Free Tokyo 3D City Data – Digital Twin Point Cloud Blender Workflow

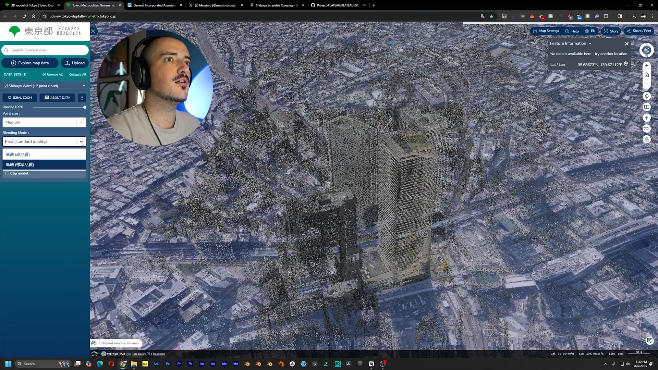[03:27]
Let's do high quality because I have a decent computer and large. And you can see now we have pretty much like just a giant point cloud of all of Shibuya.
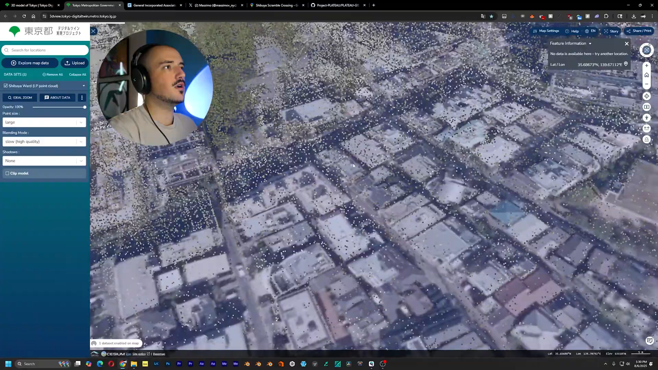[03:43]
This is actual like real life scanned
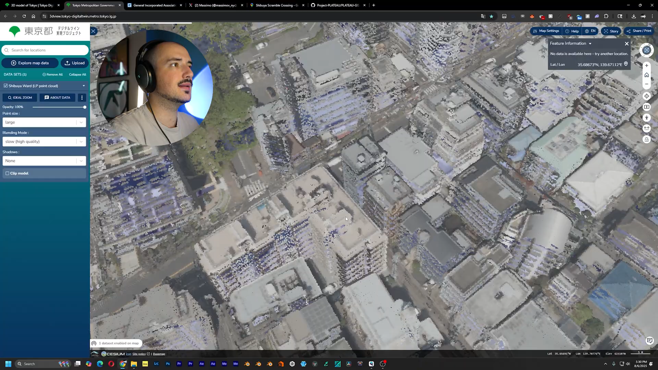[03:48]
data versus the meshes that are just 3D modeled and texture projected.
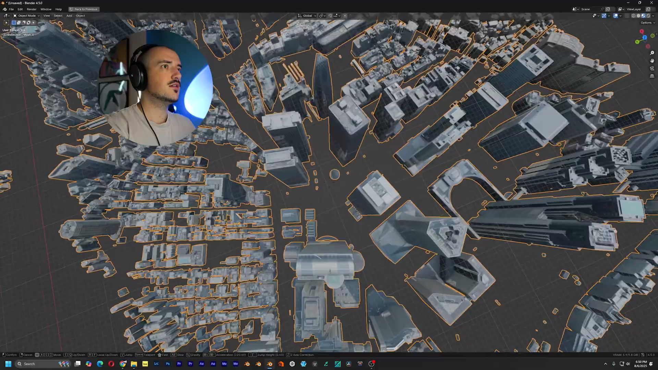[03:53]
So you are getting stuff like trees as well as additional elements in this data set right here.
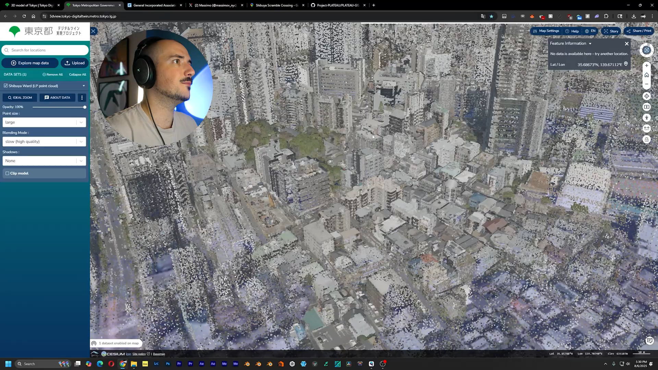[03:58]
One caveat I noticed with this data set is because it was captured with aerial lidar.
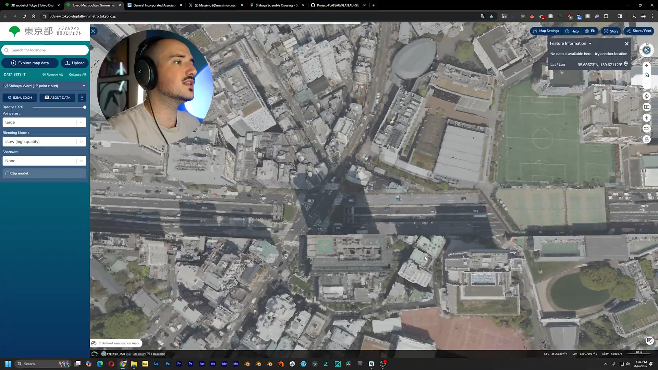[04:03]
You can see that actually if you look at the buildings, there are some gaps in the data set. Pretty much on like each floor, you notice this like noticeable gap.
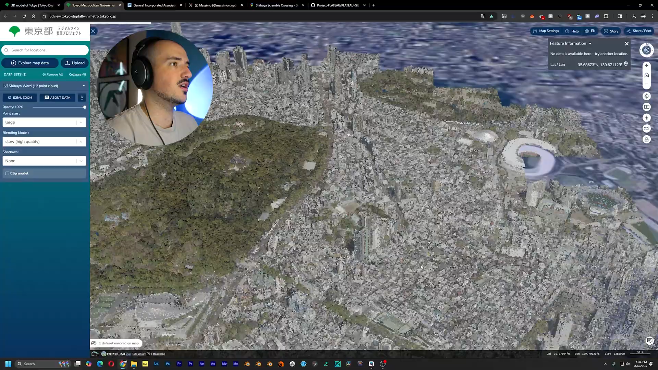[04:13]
That's pretty much an artifact of the scanning process. Some taller buildings do have this a little bit more noticeable, but I think this is a look that kind of does help the aesthetic a little bit.
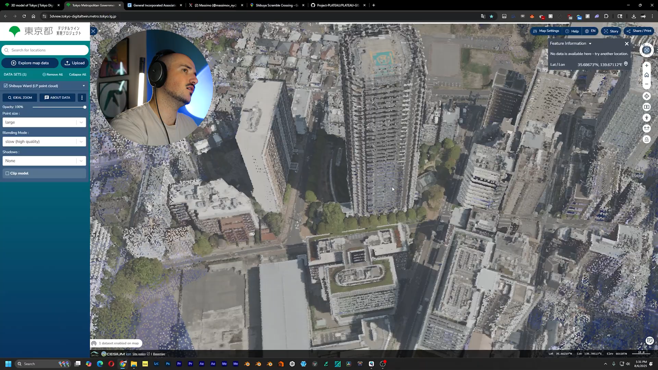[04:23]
But anyway, this is a shit ton of points. The reason why they have this preview model, you can already see my computer struggling a little bit with it, is because actual data is so much more detailed than this.
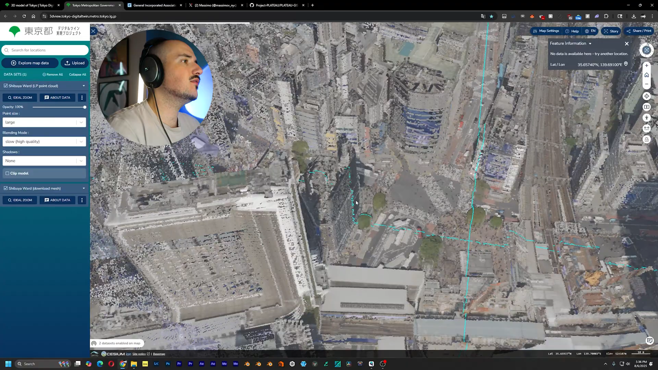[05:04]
Here's the tile. Actually, it's like kind of like at the intersection of these four tiles. So let's actually download all four of these tiles right here.
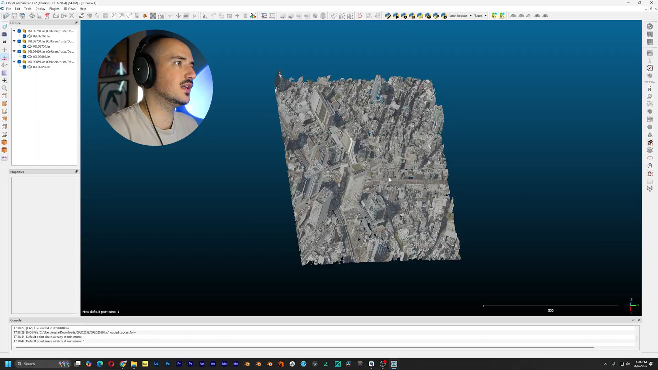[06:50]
So this is a great way of previewing a point cloud.
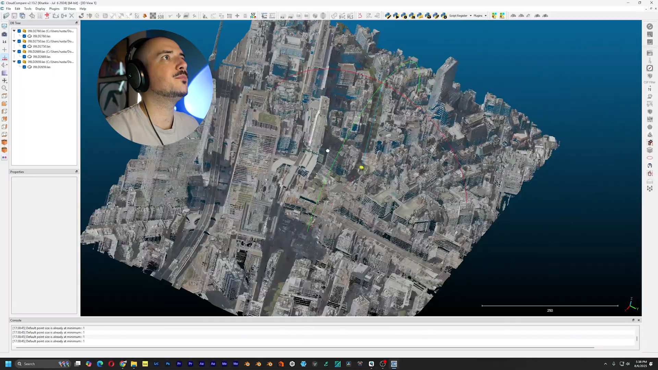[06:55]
And with Cloud Compare, you can actually clean up point clouds. And what we'll do from here is we'll select each individual tile, and we'll save each one individually as apply file. I do want to say that this can get quite heavy on lower spec systems, so if your computer can only support one tile at a time, just start with one tile. You don't need to do four. And we'll save in binary format, and just repeat the process for the other four tiles.
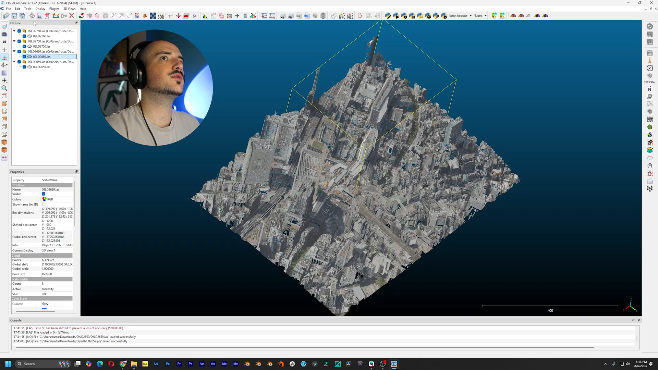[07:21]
So once we have those four tiles, we can hop into Blender.
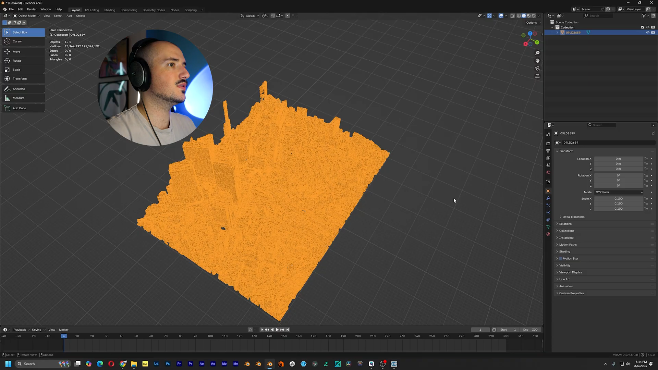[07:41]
Also, the origin is all the way over there, and I need it here.
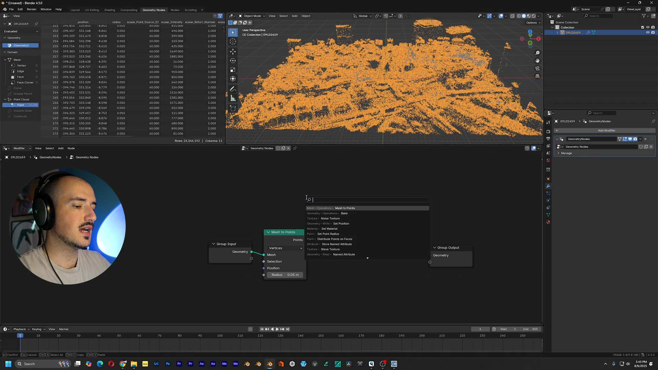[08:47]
So to reduce the amount of points, let's actually grab a random value and plug that in to Boolean, and let's set it to something like 0.1. So we don't have like an insane amount of points. This is a lot more manageable for Blender.
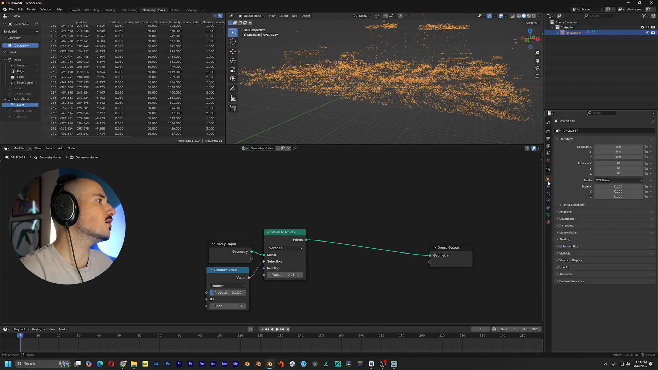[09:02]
And on top of that, let's also apply the scale. And now the points are of a decent size. We don't really need to change the radius of them. But from there, let's set a material, grab the material.
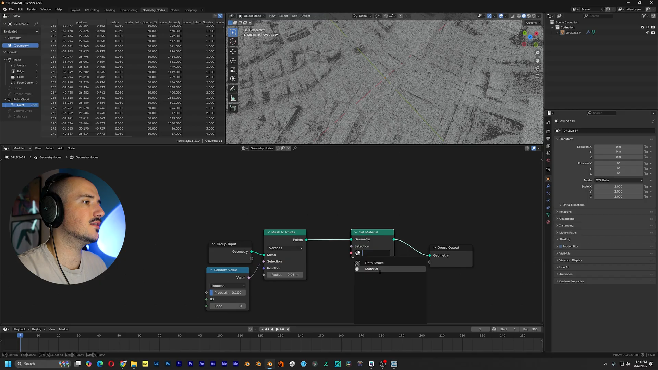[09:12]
Let's just grab the default material. And what we want to do is grab the color attribute.